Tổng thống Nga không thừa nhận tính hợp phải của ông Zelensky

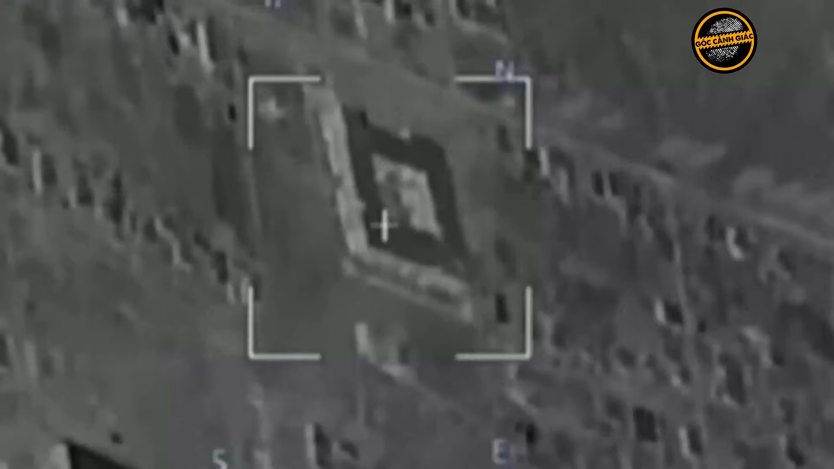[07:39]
Được biết, địa điểm xảy ra vụ tập kích trên nằm cách mặt trận khoảng 98 km và loại UAV
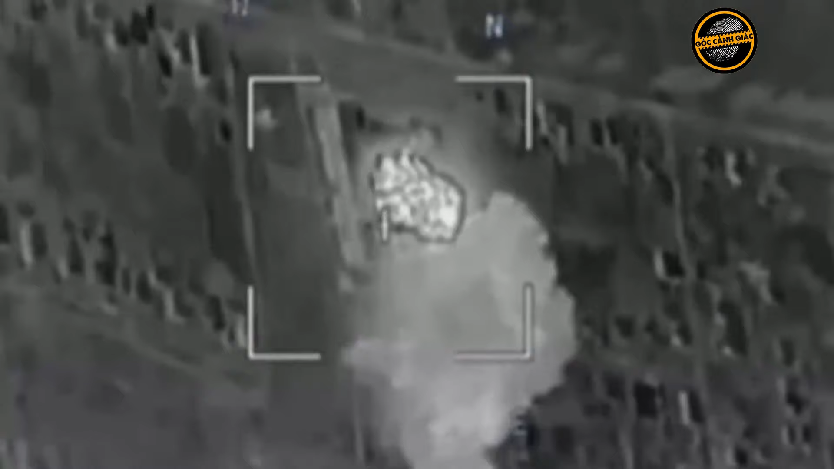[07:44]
được phía Nga sử dụng trong đoạn video là Orlan-10.
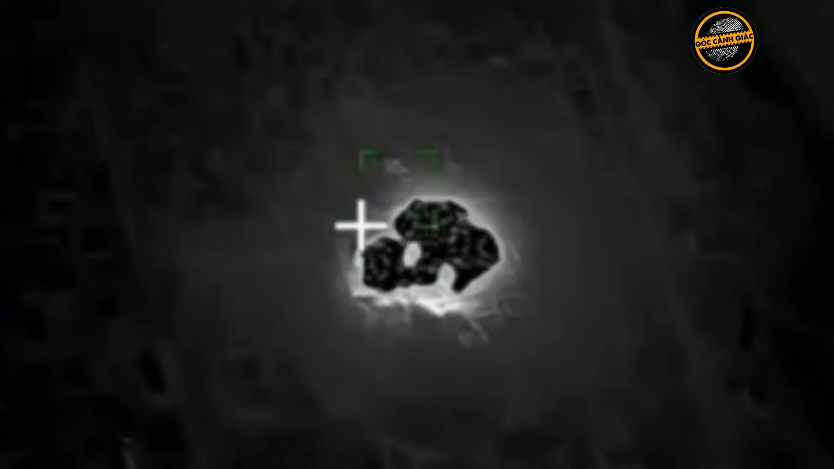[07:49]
Hiện phía Ukraine chưa đưa ra bình luận về những hình ảnh và những thông tin này.